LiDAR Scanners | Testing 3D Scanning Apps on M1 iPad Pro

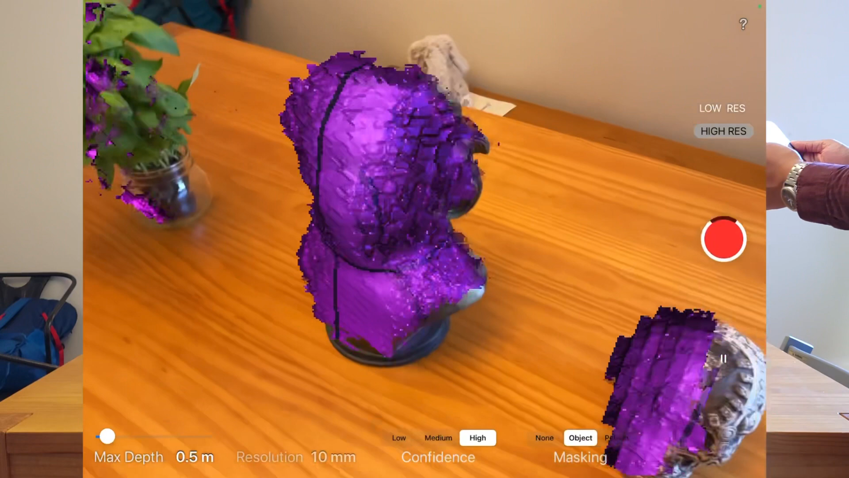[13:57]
so far means means maybe this close not like a room not like you're looking at a room it seems like whatever it's standing is being projected
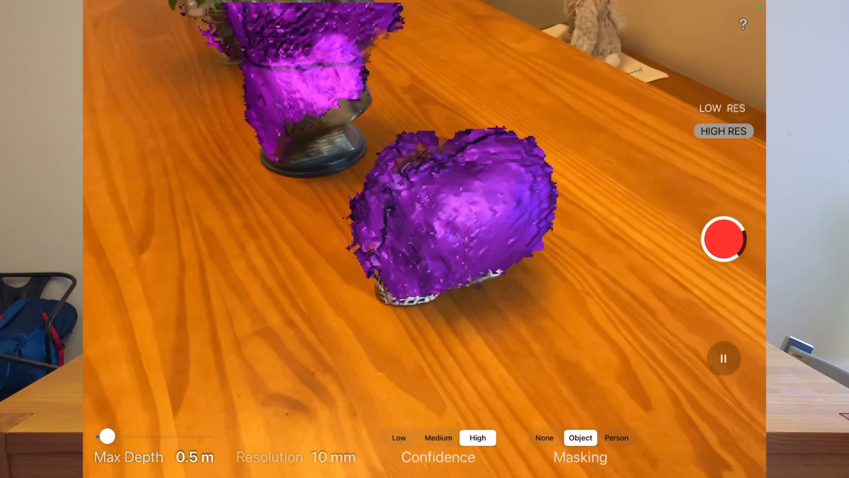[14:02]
in augmented reality and it's also trying to pick up these objects
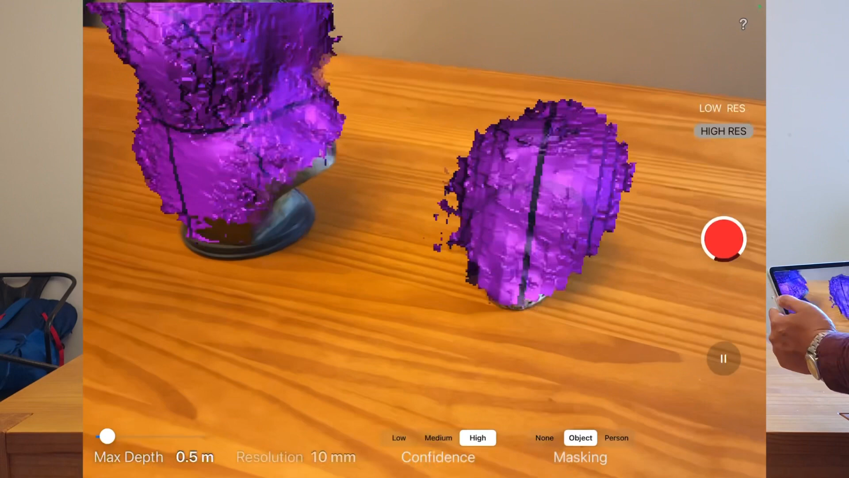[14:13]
that was pretty weird with the with the instructions because it says it's better in a room but right now it's making me scan things on the table and not the room so far this one is
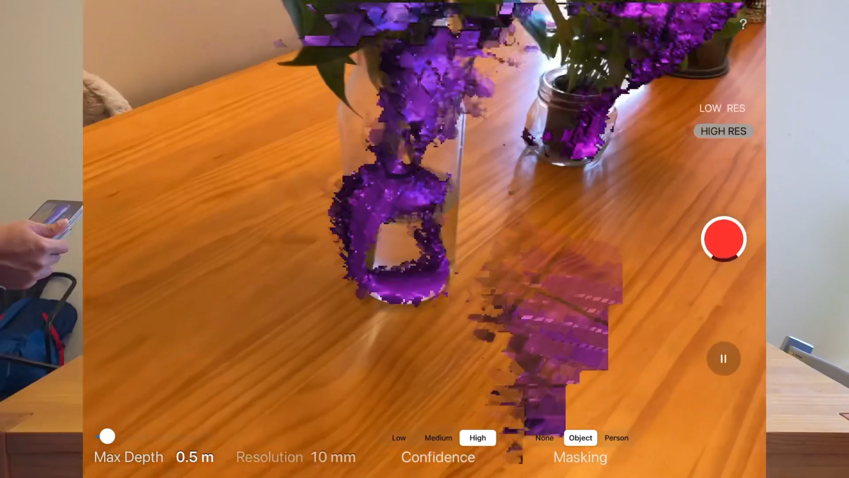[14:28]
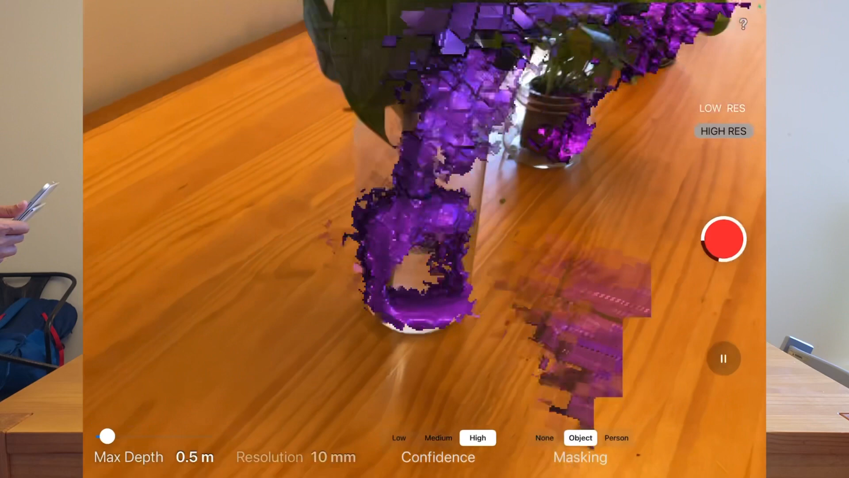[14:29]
getting the this is the first one that's getting
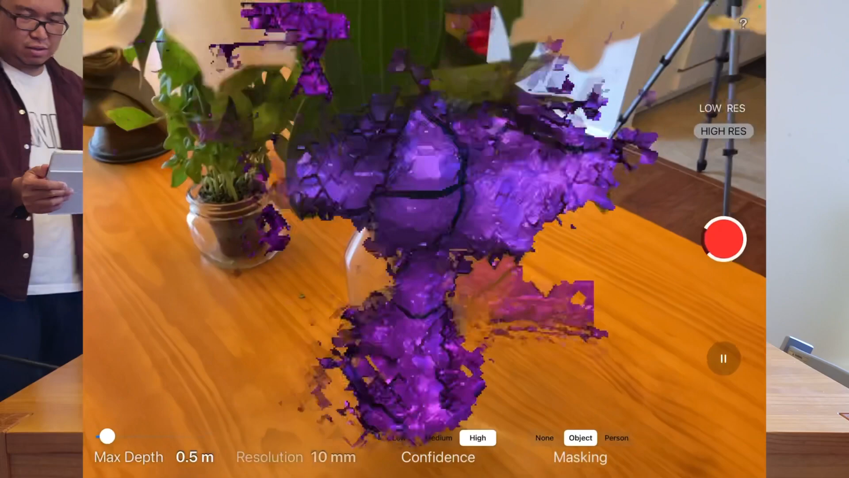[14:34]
the these flowers wow did i lose the other objects? i think i lost the other objects i am impressed so far that it's scanning the flowers which is one
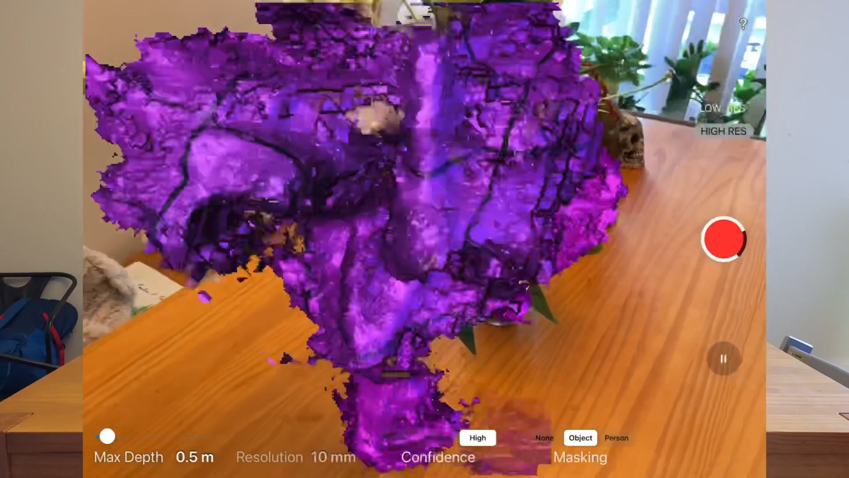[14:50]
of the hardest things i tried to scan and none of the apps were were taking the flowers it's not that high res but i mean
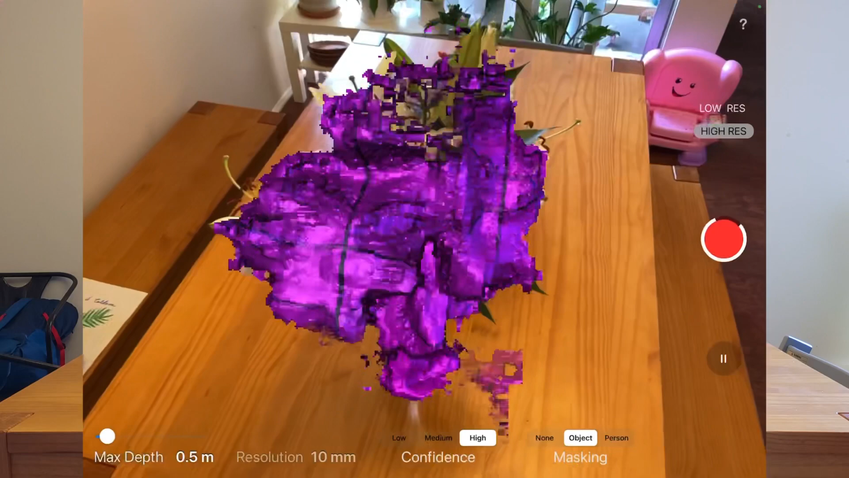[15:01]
it's good enough considering the others didn't even pick it up
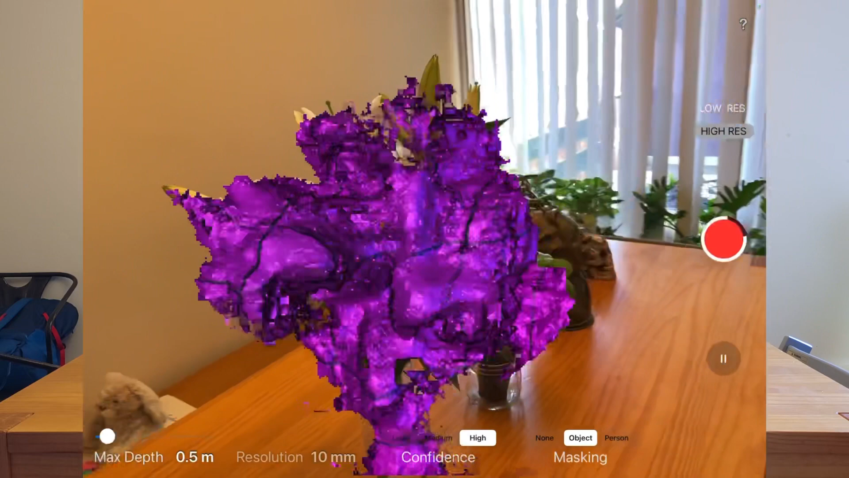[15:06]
let's see where we're at with this scan
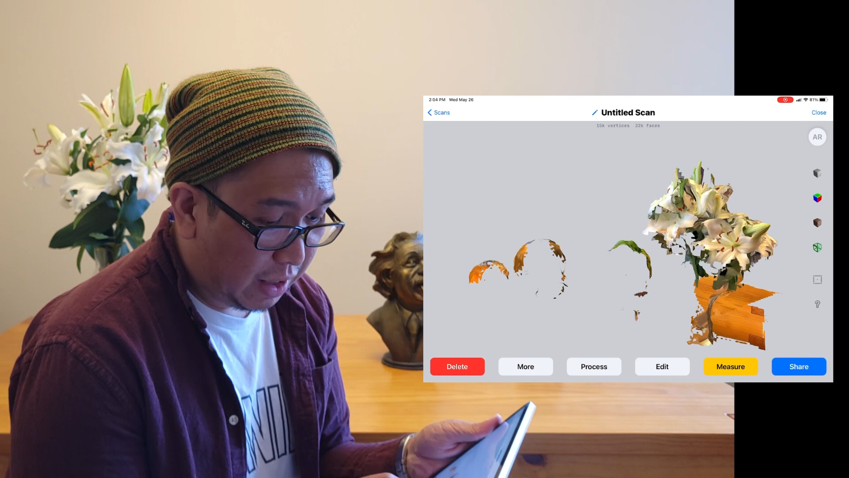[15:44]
i like the fact that it tried the flowers nobody tried with the nobody tried the flowers but this app kind of failed with everything else
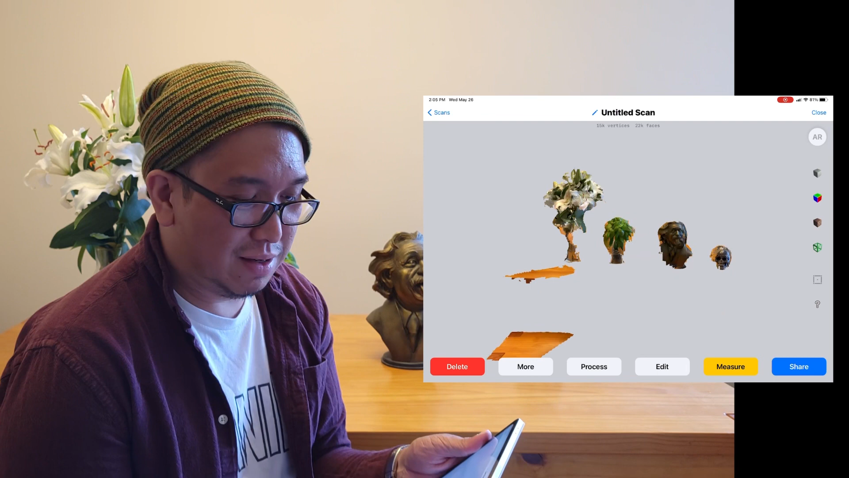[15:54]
there's barely anything on the scan but the flowers
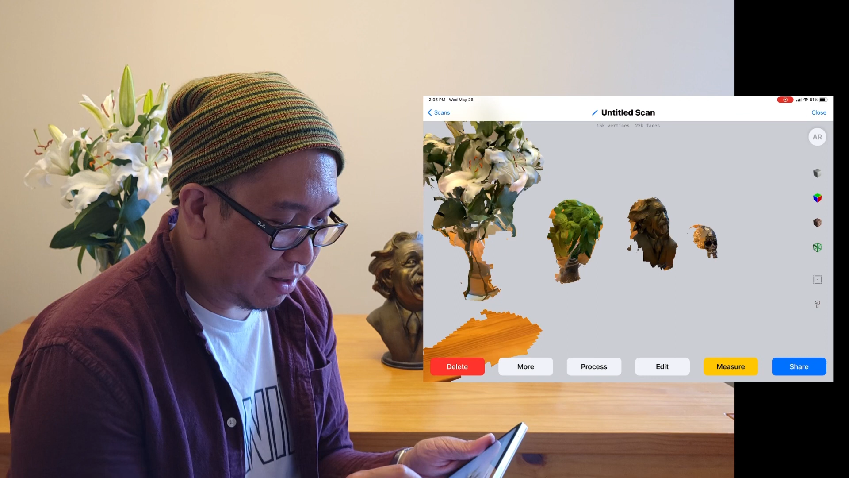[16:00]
that is a for effort e the fact that it even tried to to get the flower i mean it is the one that i scanned a lot but
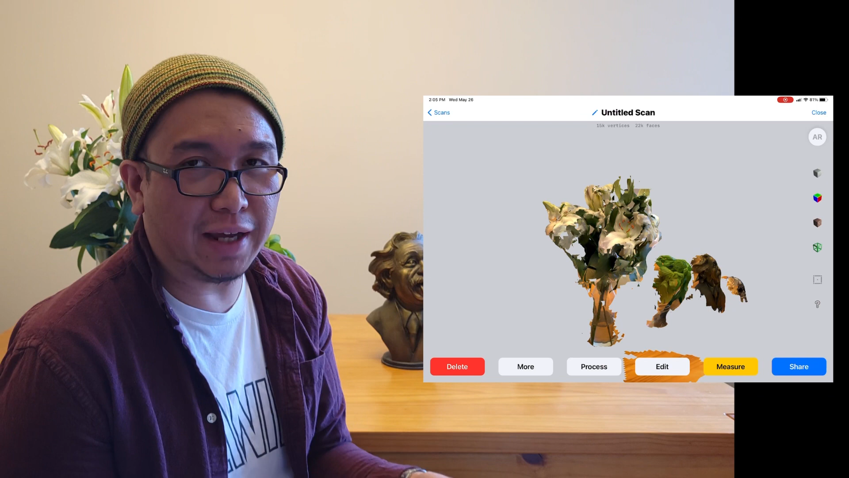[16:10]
i felt like it was working really well with that so kudos but everything else i mean even the instructions saying it's gonna capture